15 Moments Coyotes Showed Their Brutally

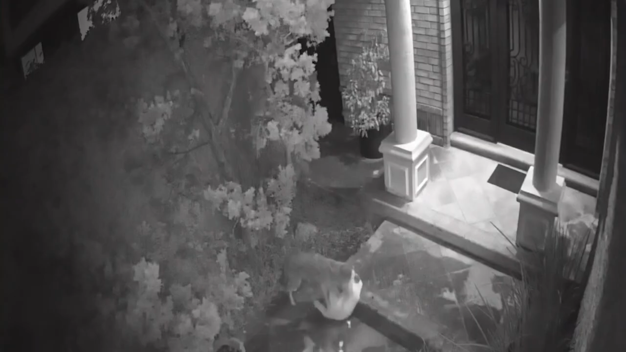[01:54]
The cat tries to defend itself against one of the coyotes, but you can see the coyote dragging the cat out from the property and onto the sidewalk.
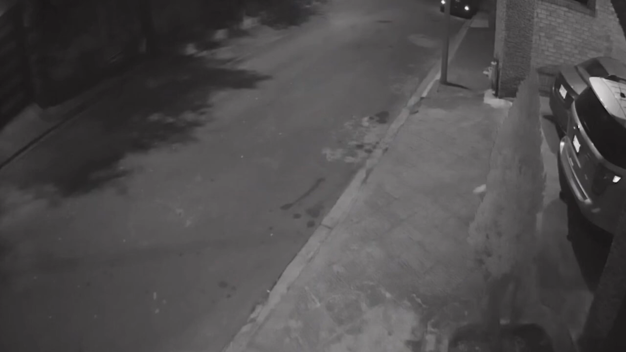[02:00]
It looks like the cat has been killed by the coyote.
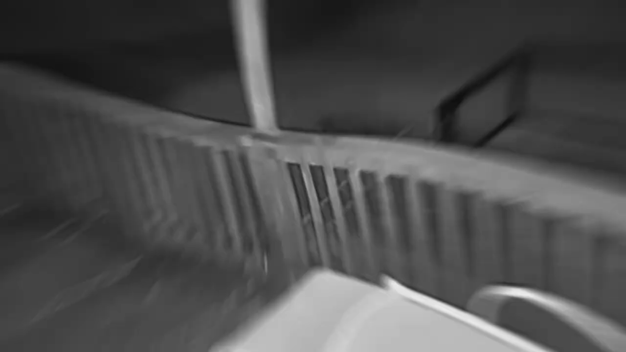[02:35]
The cat in this video does an excellent job of defending itself against a ferocious coyote,
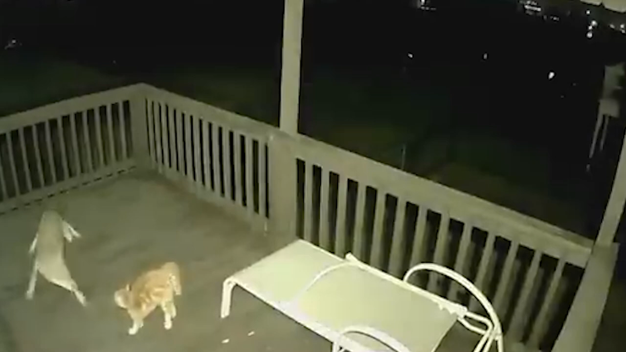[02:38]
but when the cat is out of ideas,
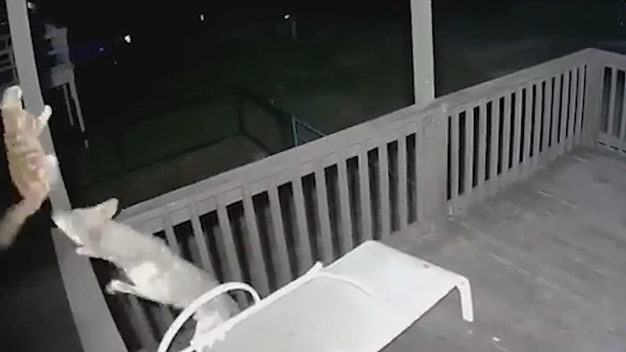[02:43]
he climbs up a beam to safety so he isn't killed by the nasty predator.
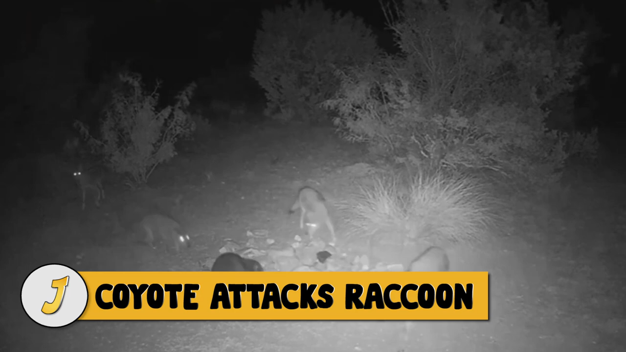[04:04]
Coyote Attacks Raccoon In the middle of the night, these coyotes encircle a raccoon.
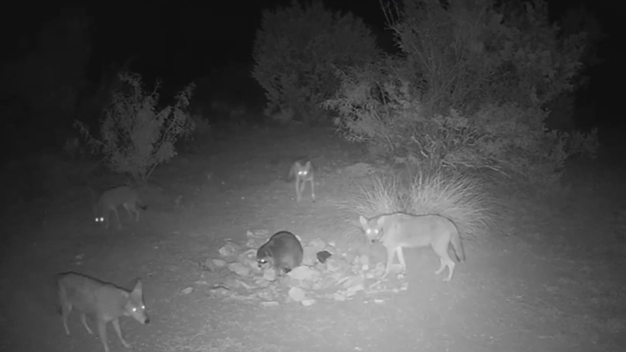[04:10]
The raccoon tries to position himself so he has no enemies behind him before confronting the coyotes, which do nothing. The raccoon was prepared for the worst, and the coyotes ignored him and simply left. Sometimes, when you expect the worst, it never comes, which is a good thing, especially for this raccoon, or he could have easily ended up six feet under.
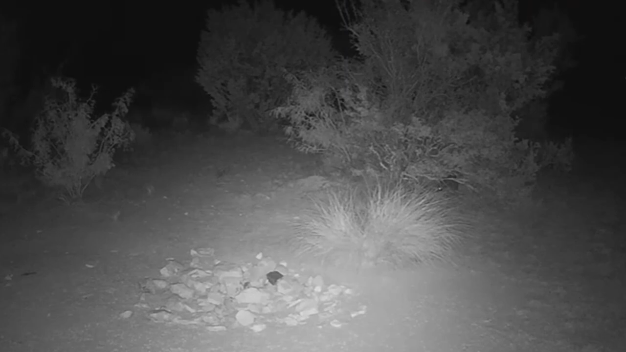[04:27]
When a raccoon climbs a fence to get away from a hungry and aggressive coyote,
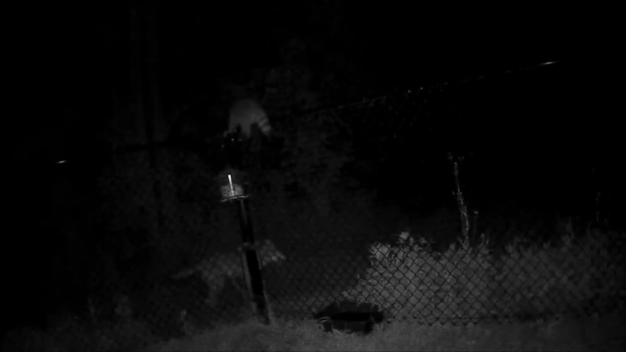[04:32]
you could see the coyote jump up to try to grab the raccoon. The coyote almost succeeds, but the raccoon fights back until the coyote makes one final attempt and manages to grab the raccoon by the neck. That was quite an acrobatic display of skills and force by the coyote.
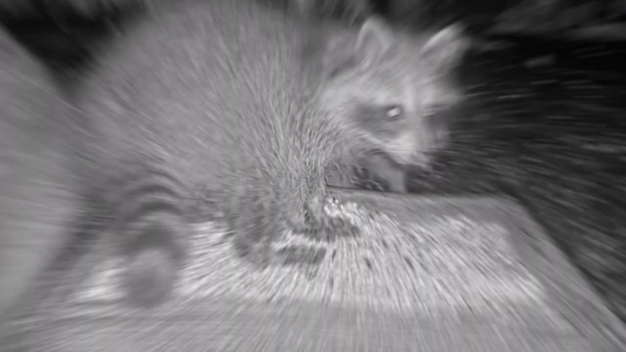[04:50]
When a coyote attempts to snare a young raccoon, the raccoon's mother does not hesitate to pursue and repel the coyote.
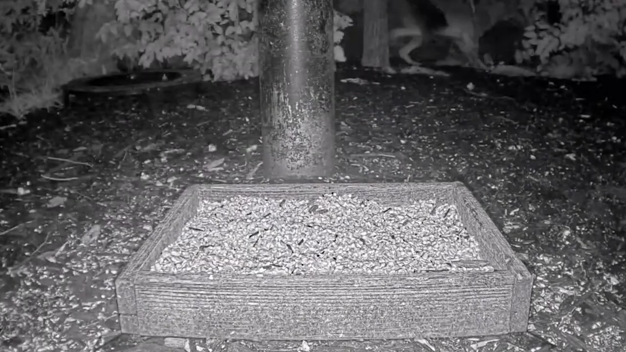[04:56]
She saves a little guy from the coyote because it appears to have escaped. Raccoons, especially young ones, are prey for coyotes.
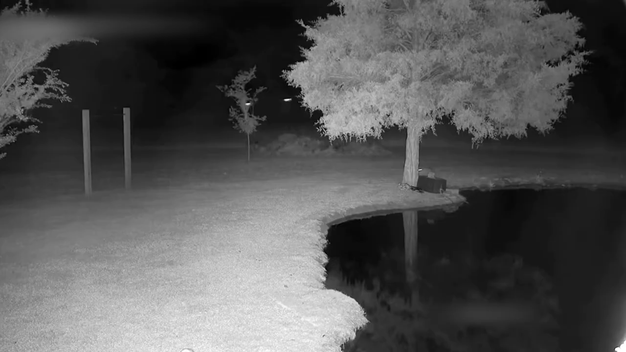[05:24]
Coyote Attacks Goose During a night ambush, a coyote can be seen chasing and killing a pet goose. Following the incident, the goose's owner asked people on the internet if they could tell him how to keep coyotes out of his yard.
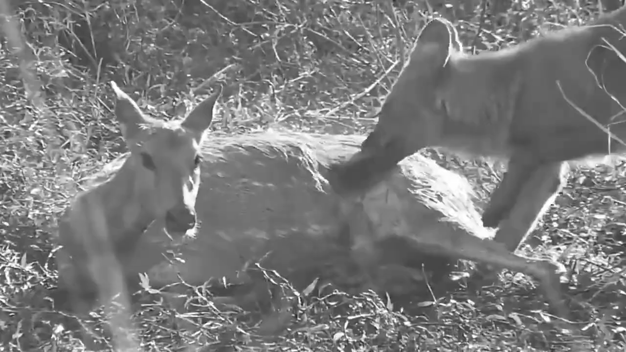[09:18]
This coyote is tearing through this deer while it's still alive. The deer remains stoic as if it's enjoying the scenery, while the coyote is ripping through its body.
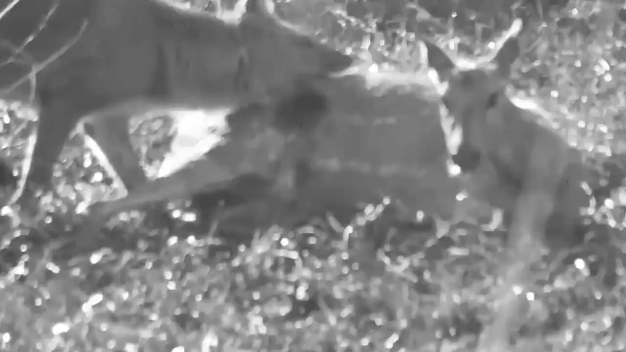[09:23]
The coyote shoves its head into the deer's open wound and digs for whatever it can find. What is rarely shown is how coyotes and wolves consume their prey while still alive.
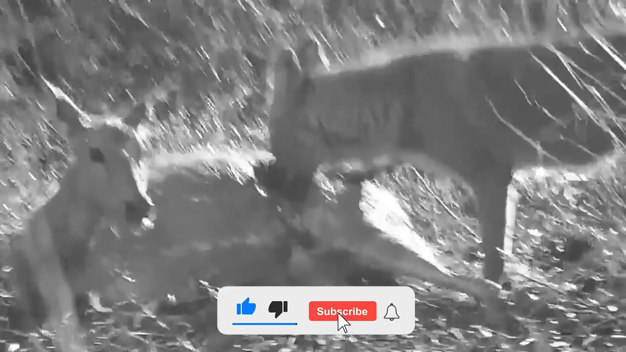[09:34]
Unlike cats, they do not attack large prey in the neck, but rather bite the hamstring, paralyzing the animal.
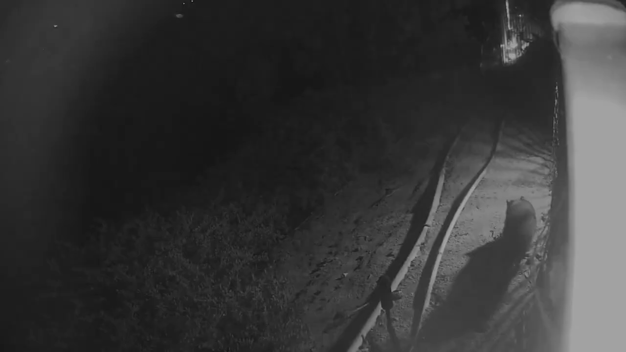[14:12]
Apparently, four nights later, a raccoon smelled the remnants of the snake and you could see the raccoon slowly approaching what's left of the dead snake to feed on it.
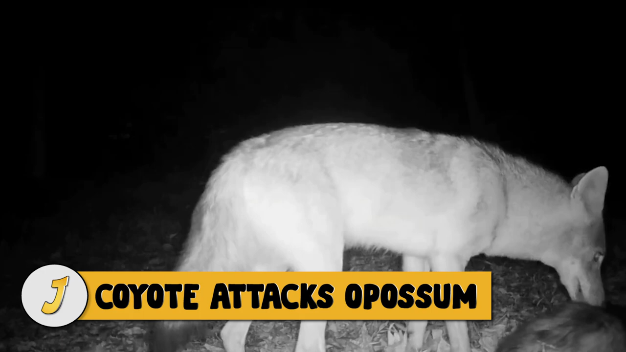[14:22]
Number four, coyote attacks opossum.
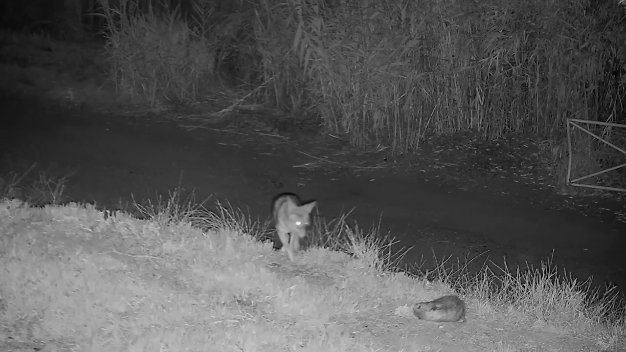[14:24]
The opossum appeared to be in trouble at times, but after about 40 minutes of playing dead, it stood up and walked away. When threatened, opossums do not actually play dead. They become unconscious and go into a catatonic state. Although many people think it's an admirable act, opossums are in tonic immobility or thanatosis and their bodies enter a catatonic state in response to fear, according to science. Opossums have no control over when they play dead or for how long they do it.
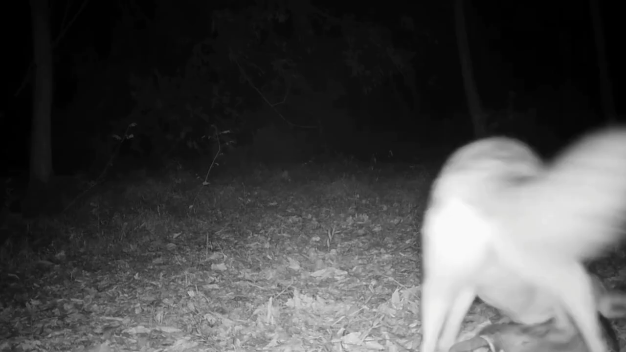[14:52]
The comatose-like state is an involuntary reaction triggered by stress and in this case, it works because a coyote,
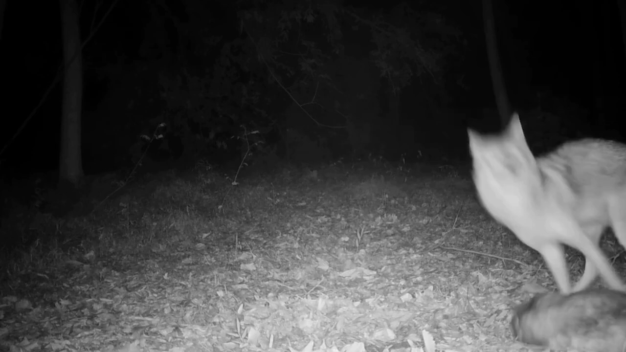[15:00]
after trying to fiddle with the dead-looking opossum, eventually abandoned it, which gave the opossum the opportunity to walk away unscathed.
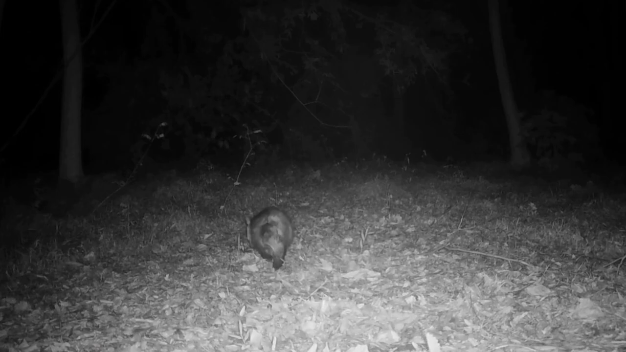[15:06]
After grabbing an opossum and dropping him on the ground after the opossum goes into a catatonic state,
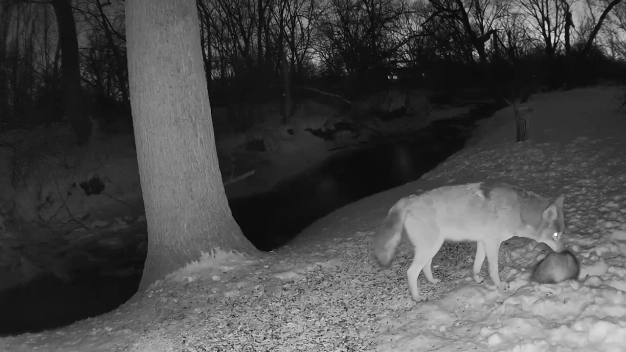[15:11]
the coyote decides to pee next to the opossum and walk away.
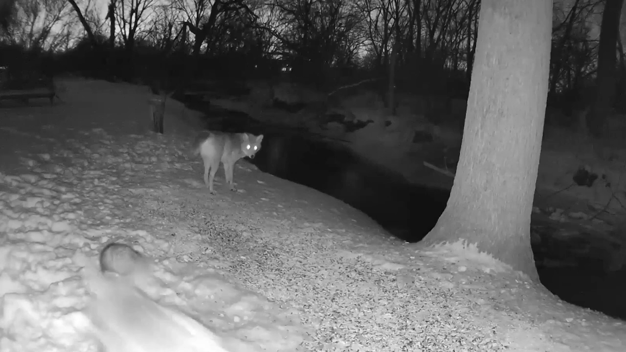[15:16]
A few more coyotes hang around, but don't pay attention to the opossum.